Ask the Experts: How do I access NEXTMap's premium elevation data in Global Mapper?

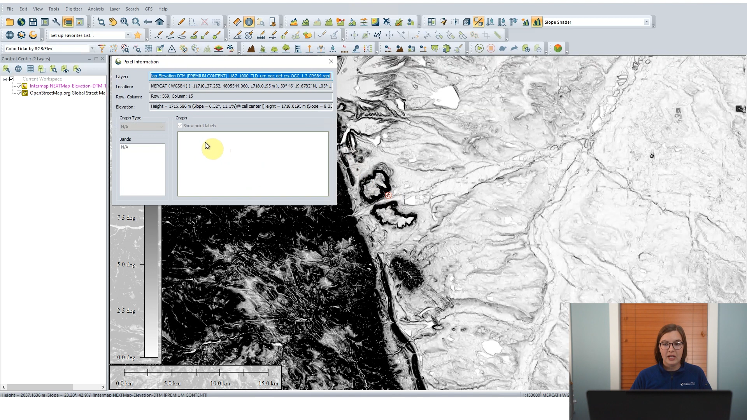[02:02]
So I'll click OK to download that data. And we can see that it has downloaded beautiful high-resolution terrain data here. It's automatically colored with the Atlas shader up here in the Shader dropdown, and you can change that to any other shader we have included, including the Color Map shader, which shows elevation, or the Slope shader, which is a fun one. If you want to look at the slope values, you can use the Feature Info tool and click on any pixel that's loaded and see the data, the attribute information that's loaded for each one, including the height information and the slope degrees and percentages. All of that data is streamed right along with NextMap. I'm going to set this back to the default Atlas shader.
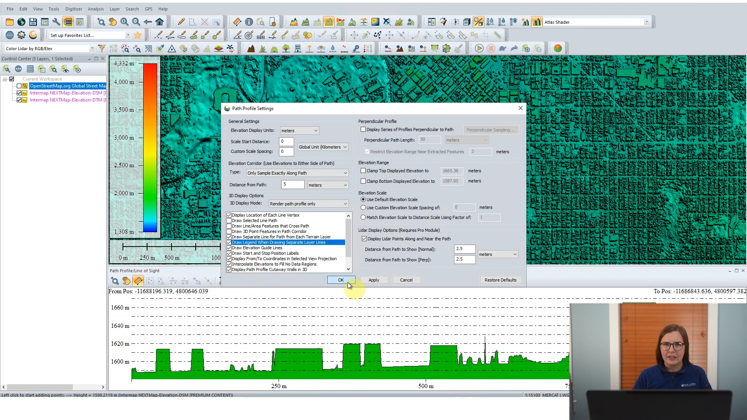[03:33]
a little bit more easily compared. Now by default here we can see that the path profile tool has only shown one layer but we can change that in the settings
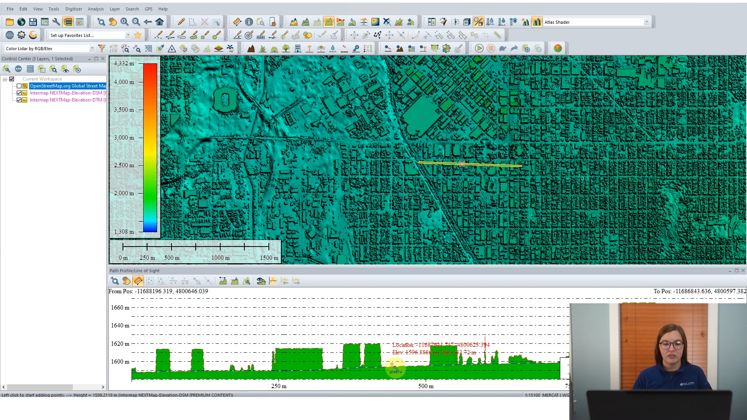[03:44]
to show two layers to let us compare the two different layers in GlobalMapper.
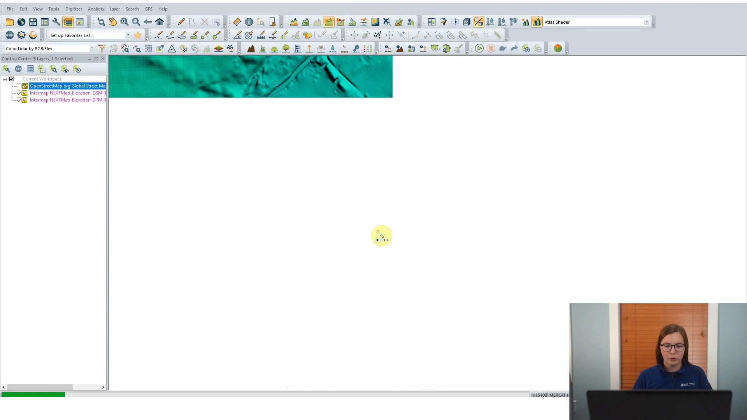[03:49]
So clicking OK we can now clearly see the orange outline on top is the digital surface model. So you can clearly see like the crisp corners of each of the buildings and underneath that in the straight green
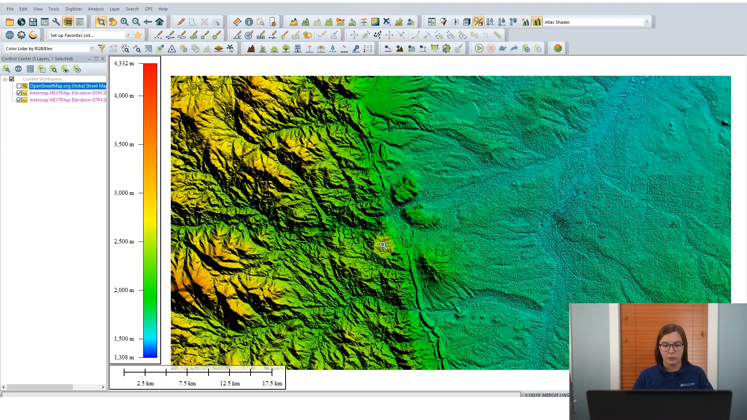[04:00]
line you can see the digital terrain model and how flat it is and it doesn't contain any of those structures. So click the home tool to bring us zoomed back out to our previous extent and now that we've looked at the cities
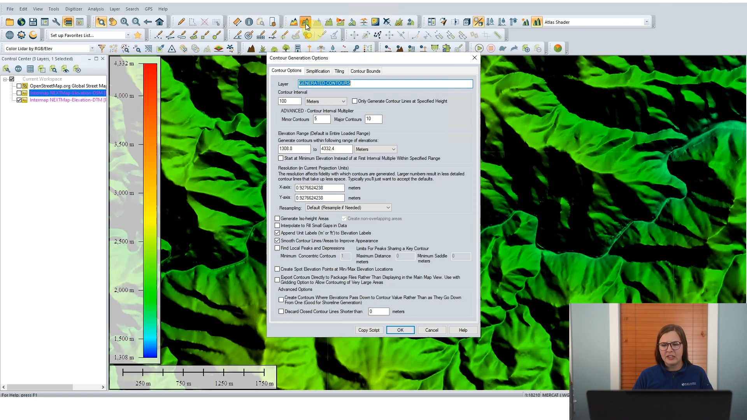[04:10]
a little bit let's look at what you can do with the elevation data in itself. So I'm going to zoom into the more mountainous areas here to look at GlobalMapper's elevation data.
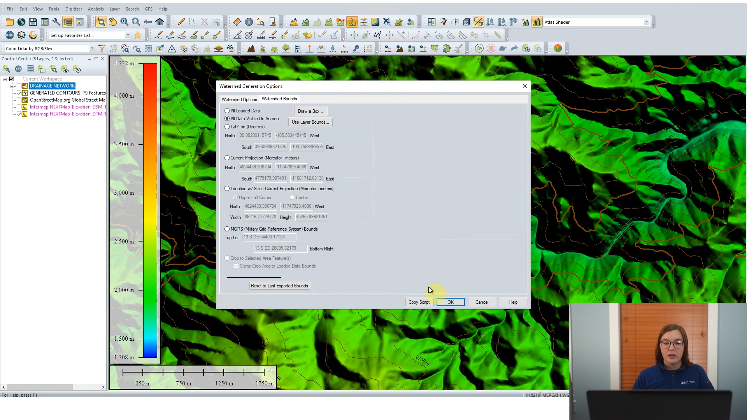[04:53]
But let's also while we're here let's look at creating a watershed data set. Now this is how GlobalMapper maps how a single water droplet would move across the data set if it were dropped in each pixel there. So this creates not only drainage areas but also line features so you can see the streams and where each area would go from. And again this is all generated based on NextMap's elevation data set.